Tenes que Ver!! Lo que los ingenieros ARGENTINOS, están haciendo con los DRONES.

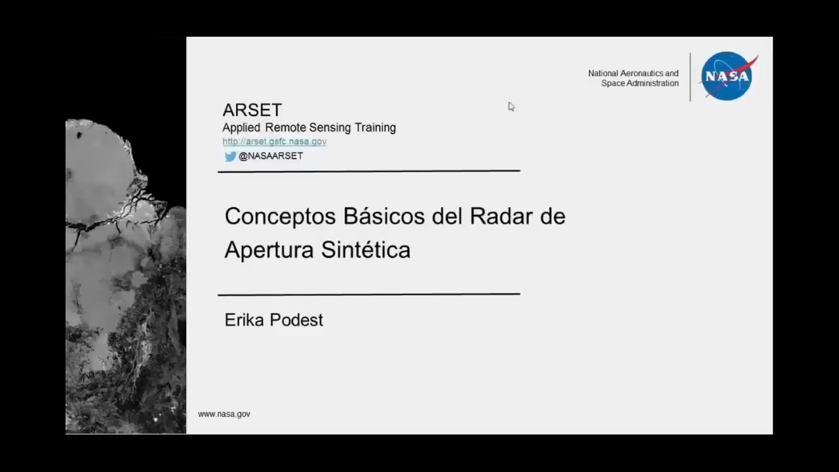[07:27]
Ya que este tipo de radares tiene la capacidad de dar imágenes de alta resolución independientemente de las condiciones climáticas.